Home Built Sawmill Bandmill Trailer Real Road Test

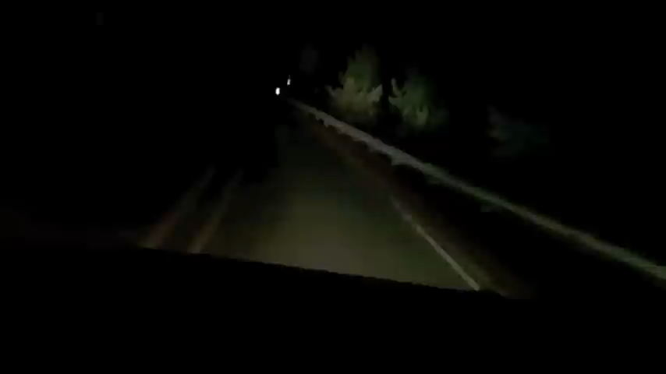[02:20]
Big boy lights. Headlights. Big boy lights. My KC Daylighters. 100 Watt each. Two of them. Just a few miles out from the house right now on our two-lane windy road. All right. I know it's dark. Got a bridge coming up here.